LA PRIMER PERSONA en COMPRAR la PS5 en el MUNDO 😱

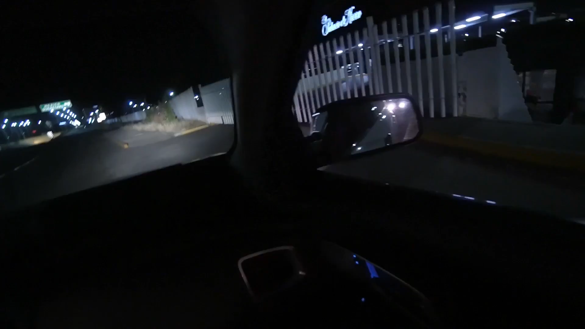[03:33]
Eso es, amigos, bueno, pues ahí está la plaza, la entrada de la plaza.
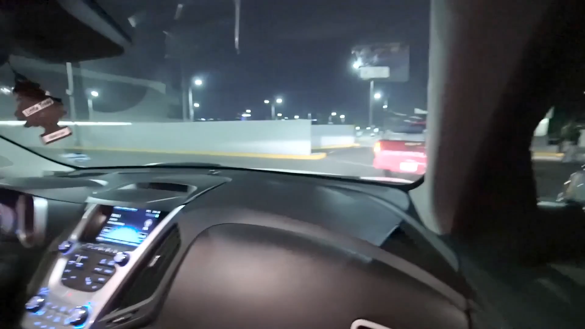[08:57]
No se ve, chicos, pero está exactamente acá.